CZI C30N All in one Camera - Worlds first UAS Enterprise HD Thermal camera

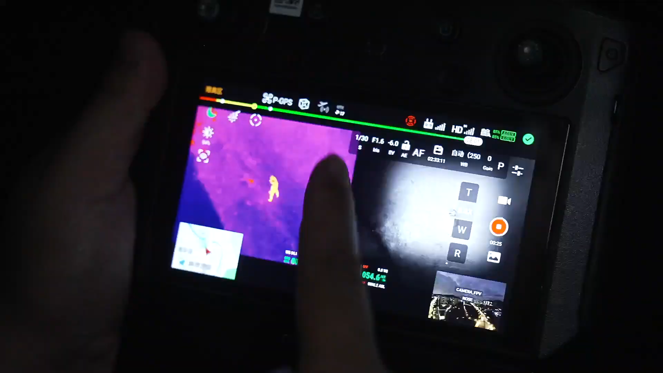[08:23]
spotlight is going to be great for public safety that
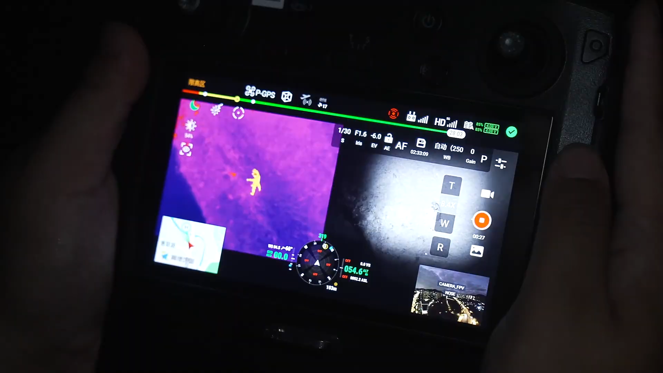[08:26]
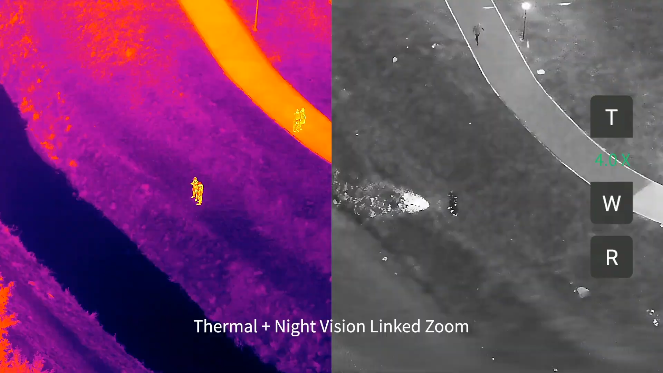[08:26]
want to do far away surveillance now
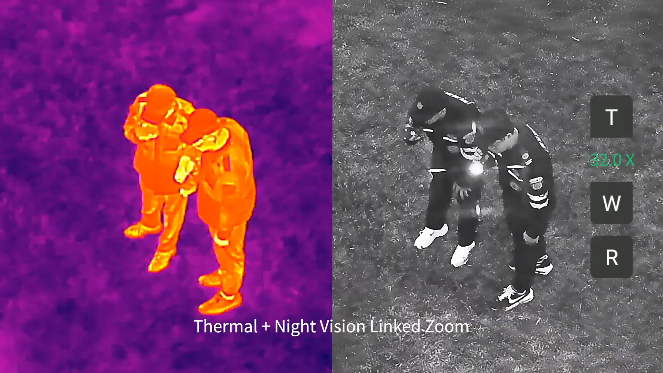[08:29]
this is an 850
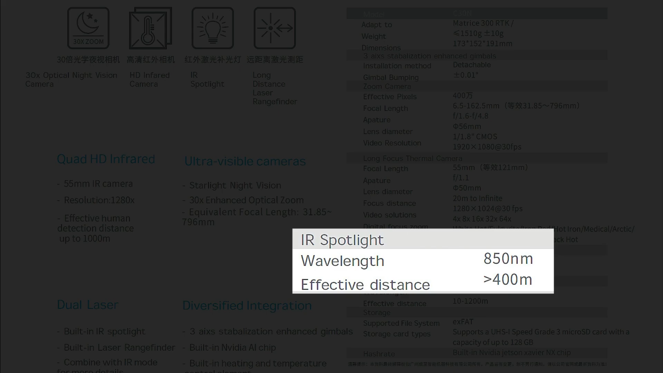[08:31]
nanometer spotlight and
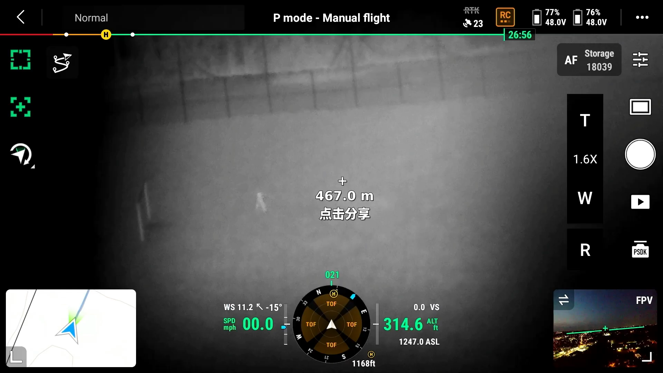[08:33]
CZI specs it that it works up to 400
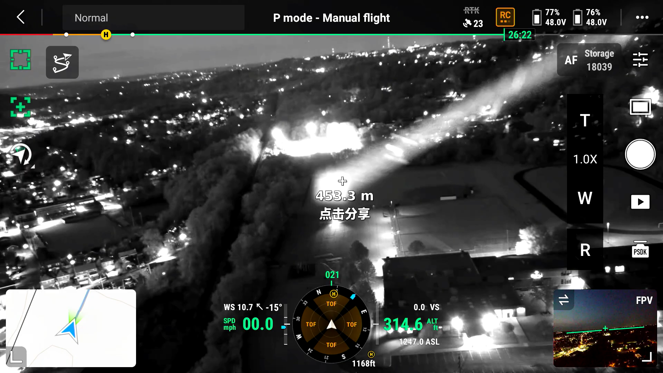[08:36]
meters we're
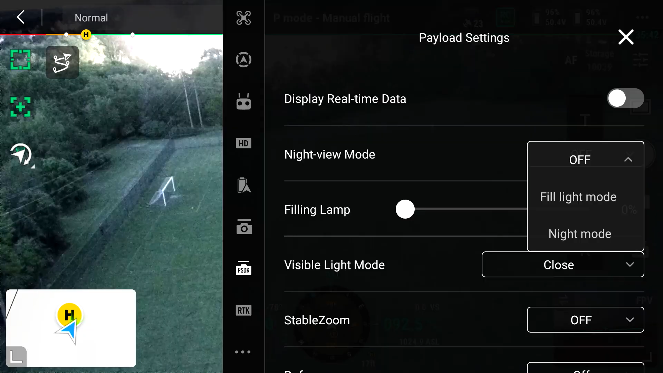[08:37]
going to go ahead and we're going to start off at 88 meters away
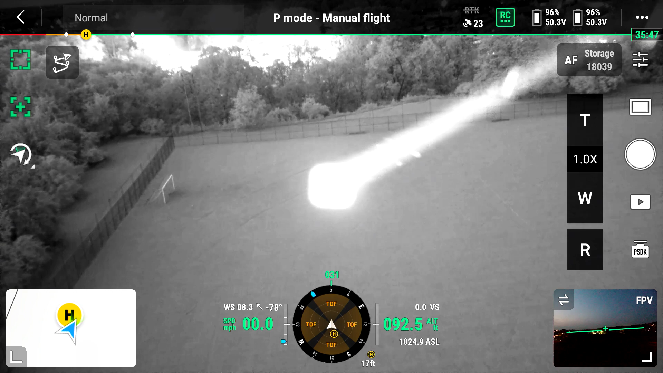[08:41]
and as you can see the detail is really good at that level and
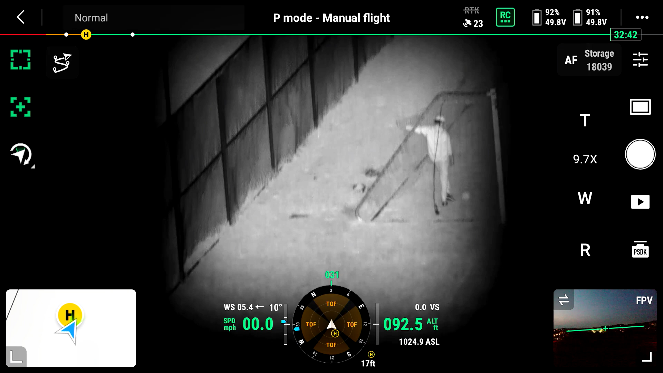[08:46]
because of the zoom capability on this camera we're able to really
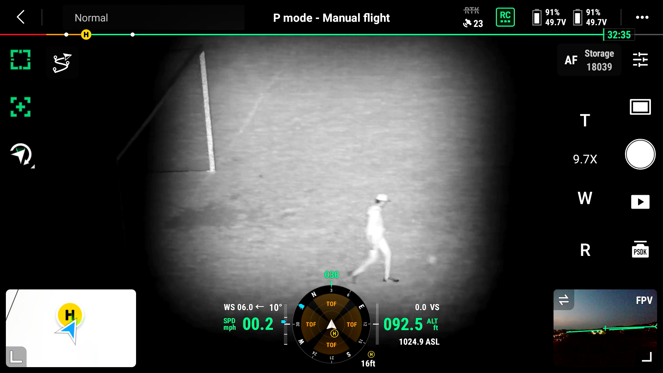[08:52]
zoom in on a very tight spotlight in a smaller area
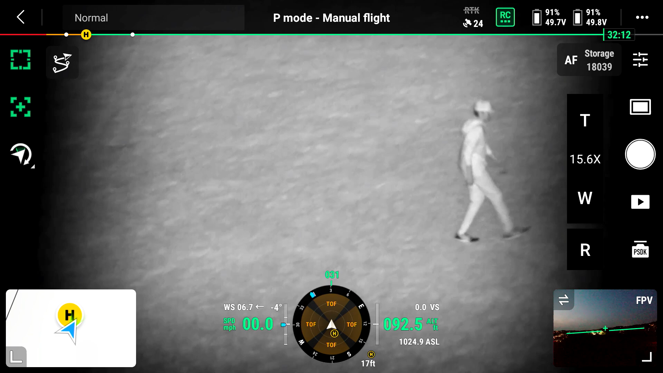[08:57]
and get very good resolution and picture definition so then
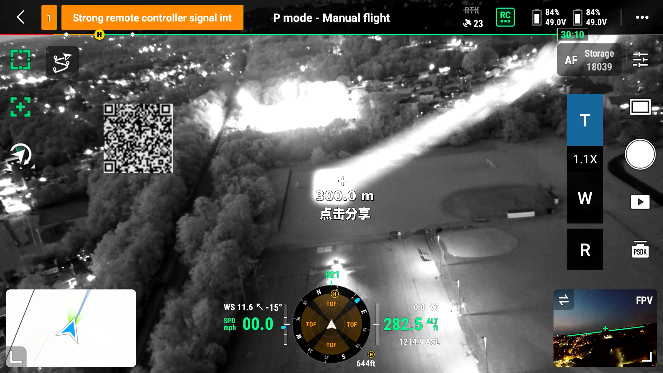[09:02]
we went back to 300 meters away and at 300 meters away we really still had very sharp detail in the picture with
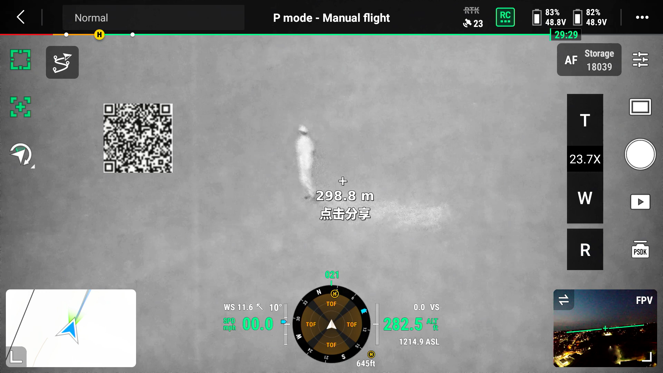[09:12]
that was very very usable so that 300 meters away that's about 1200 feet we still have something that's very very good now what we did see the
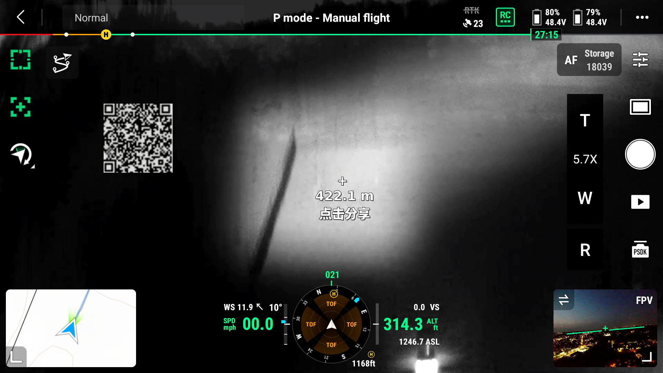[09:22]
limit was when we went over a little over 400 meters away that was
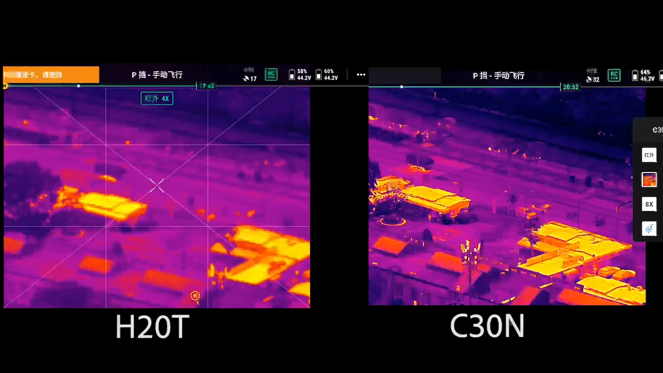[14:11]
safely not affect anything and still be able to really see that very well at nighttime and then you would still have it if it's at nighttime you'd be able to go ahead and use the zoom night features on this camera
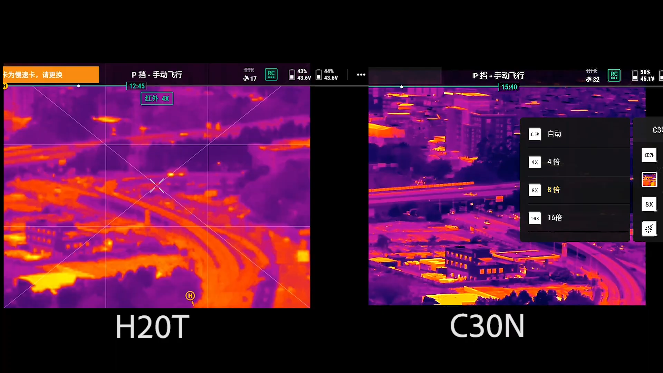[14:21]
a couple other very cool features that i want to mention is it has a deflogging feature on it so that if you're flying